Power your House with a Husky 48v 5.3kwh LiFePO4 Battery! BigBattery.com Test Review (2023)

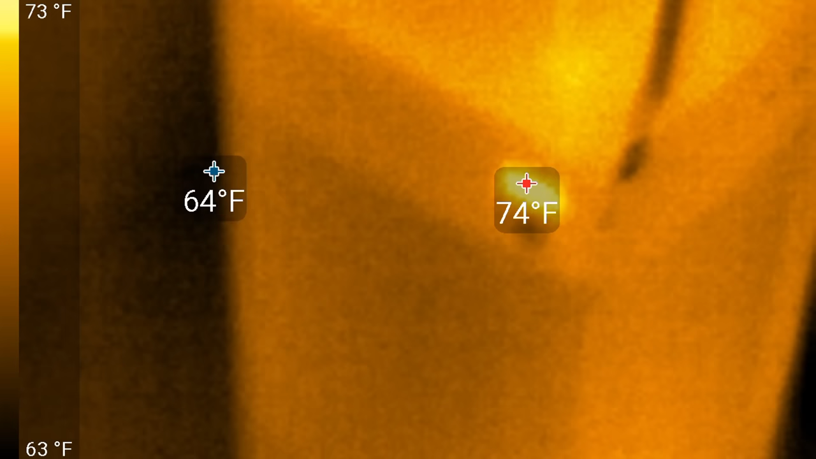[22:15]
On screen: scale top 73°F, scale bottom 63°F
led display all the outside looks good nothing hot or anything
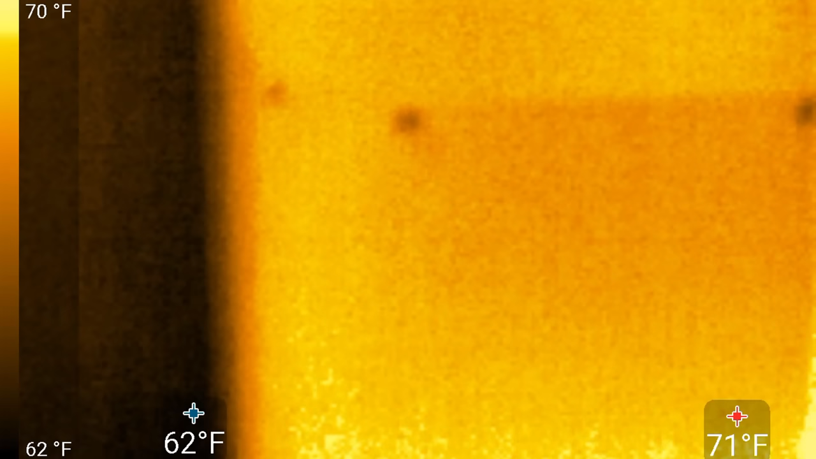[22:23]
On screen: scale top 70°F, scale bottom 62°F
with the bms warmest i can see is around 70 degrees fahrenheit and if we go back to the
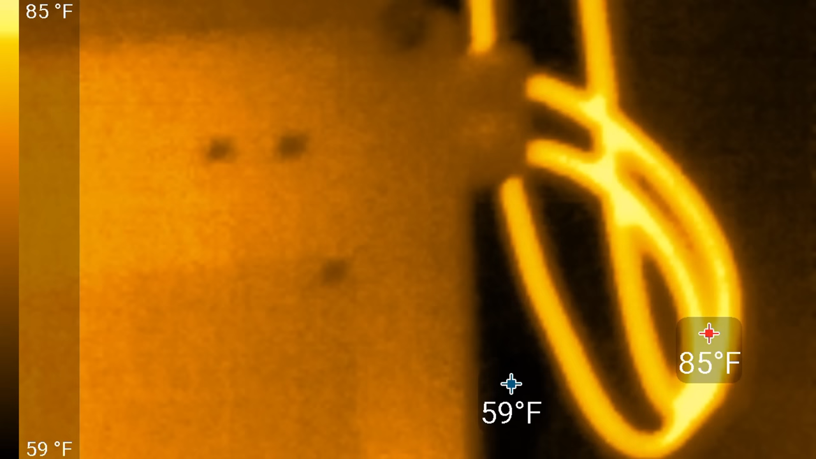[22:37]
On screen: scale top 85°F, scale bottom 59°F
degrees fahrenheit so everything looks to be
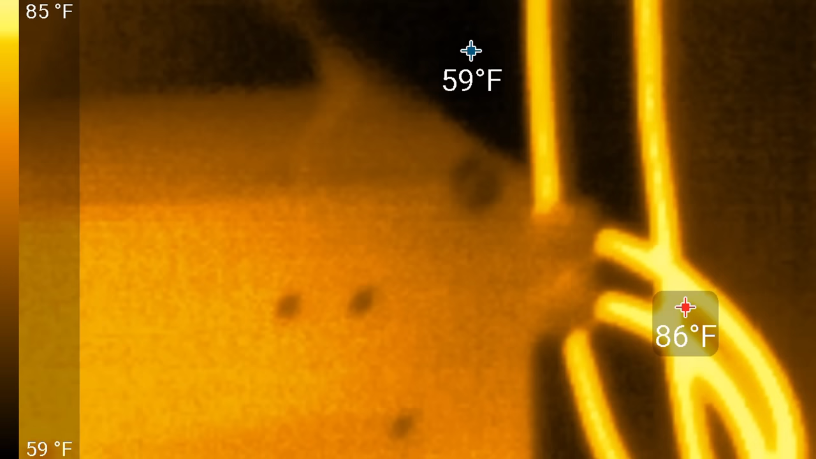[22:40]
On screen: scale top 85°F, scale bottom 59°F
pretty good nothing too hot or anything like that like nothing nothing